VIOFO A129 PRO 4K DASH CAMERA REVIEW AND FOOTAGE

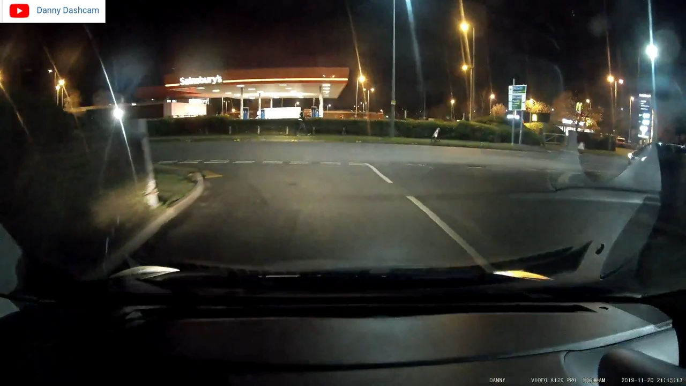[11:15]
The footage is good. But it's not. As good as I personally. Would have hoped. Um. This is a short clip. Of. Two scooter riders. Wheelieing. Out of Sainsbury's. And then they decide. To have a race. With a Lexus. And I'm surprised. At who won? Popping a wheelie. Coming out of Sainsbury's. Just for information. This is a 30 mile an hour. Speed limit.
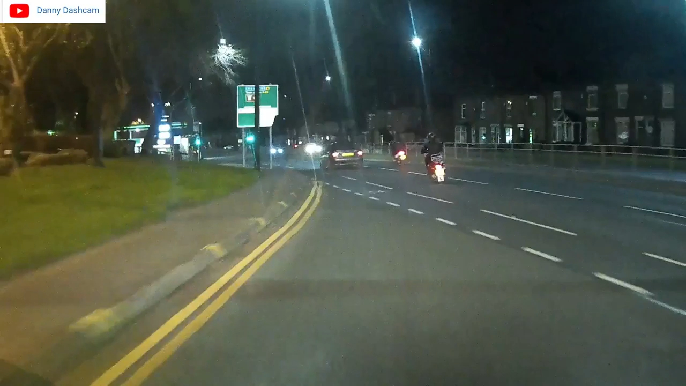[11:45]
He's trying to race that Lexus. Oh. Jesus. They're both doing it. Lexus lost.
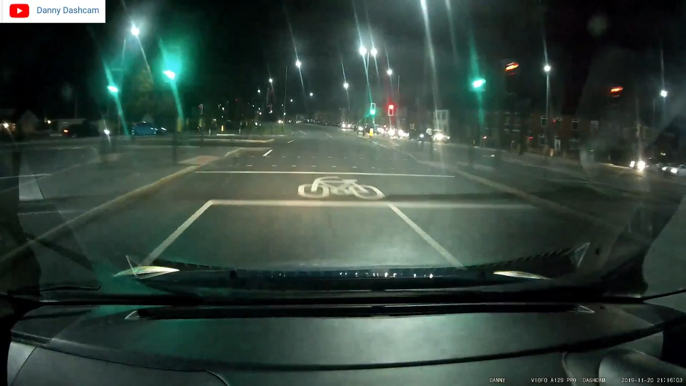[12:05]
Dude. You got beat by two scooters. Here's exactly the same clip. From the rear. Camera. Just to give you an example. Of. How clear it is.
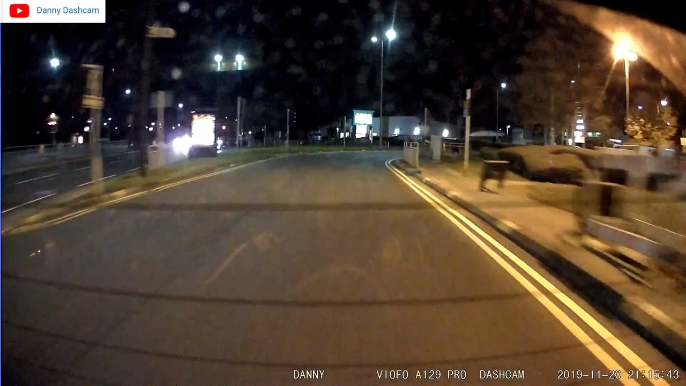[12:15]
It's pretty. It's pretty good. Um. But just bear in mind. I have got. Limousine black tint. In the rear of my car. And don't forget. The front camera. Is. 4k. The rear camera. Even though it says. It's only 1080p. Um. It's still. Really really good.